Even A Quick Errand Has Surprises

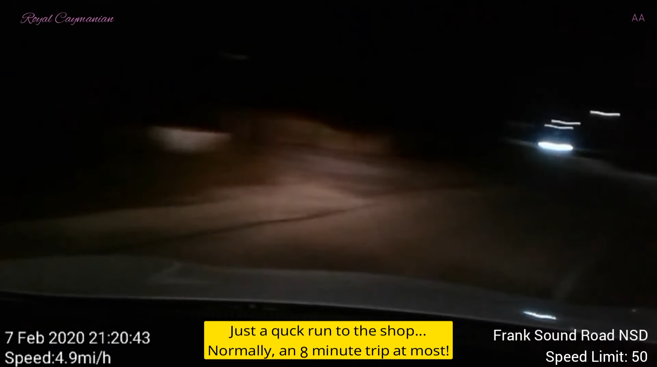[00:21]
Speed limit 50 miles per hour.
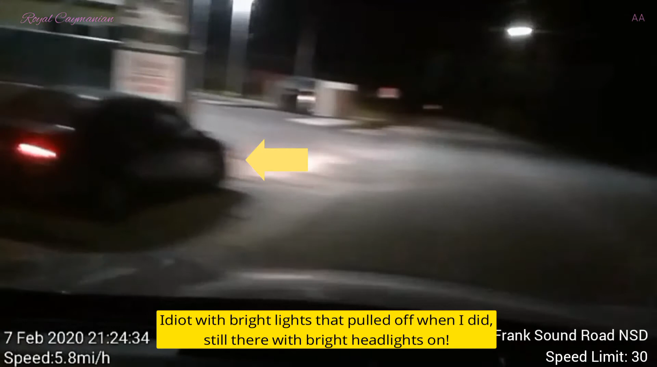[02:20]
Speed limit 50 miles per hour. Stupid cunt.
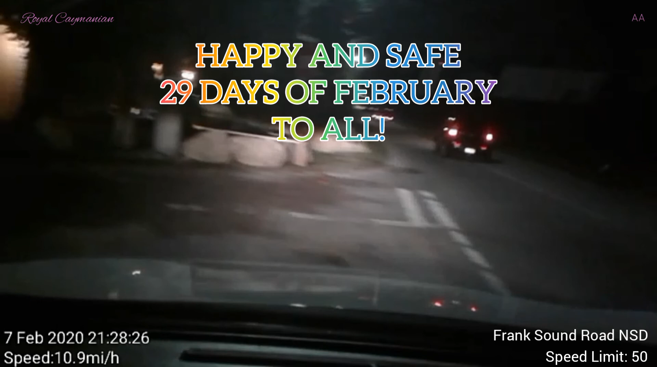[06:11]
Speed limit is 25 miles per hour.